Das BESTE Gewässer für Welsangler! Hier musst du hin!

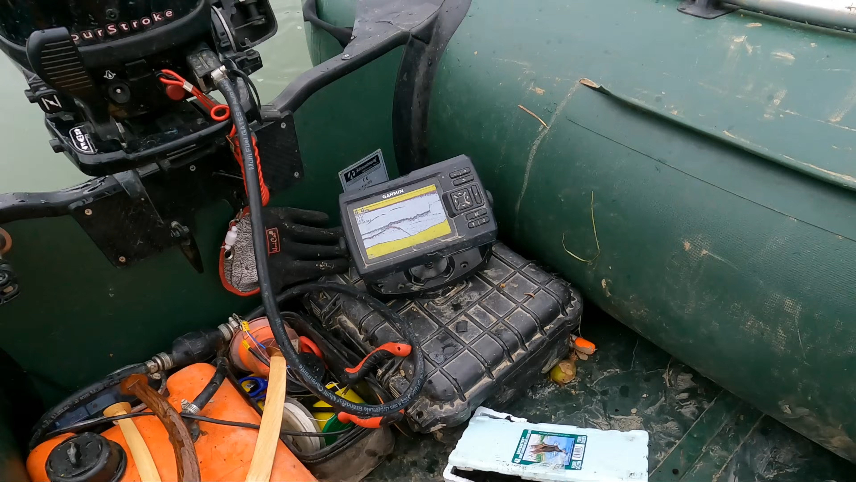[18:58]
let's go out the drift. Ah, that's probably not big.